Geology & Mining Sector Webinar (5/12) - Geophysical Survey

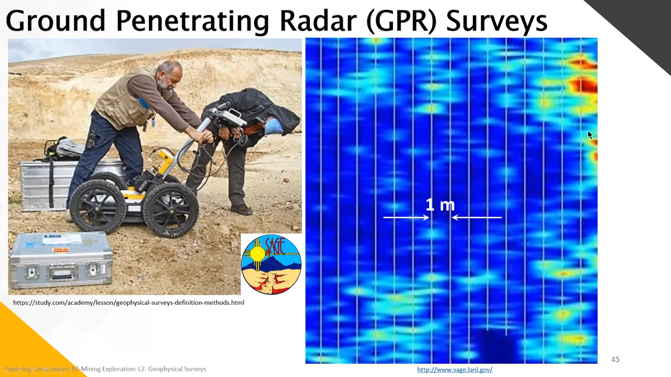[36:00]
interpreted into an imagery map. Moving on to the ground-based magnetic surveys.
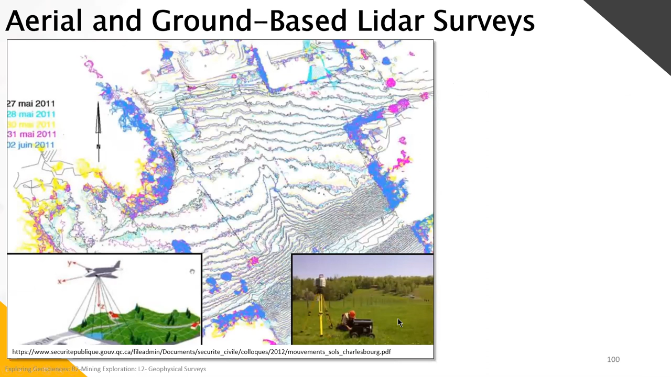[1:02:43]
So, this comes from the Burgex Inc.,